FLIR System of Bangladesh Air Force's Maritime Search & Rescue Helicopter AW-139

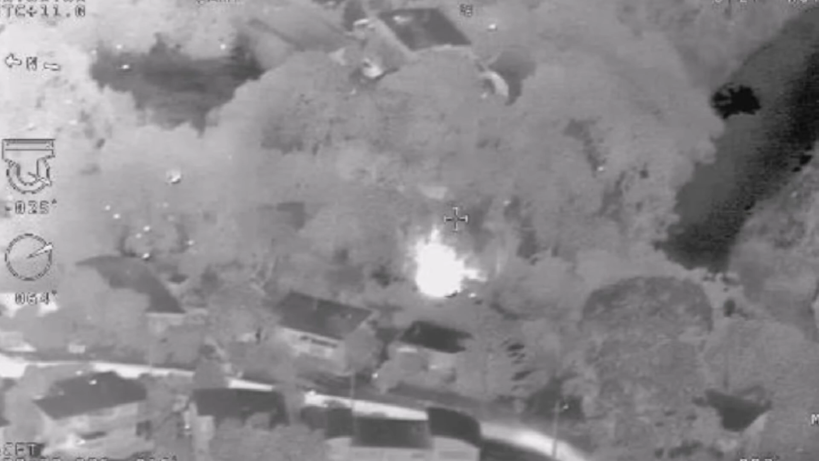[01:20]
of the pilot as a result of the use of FLIR in a search-and-rescue helicopter the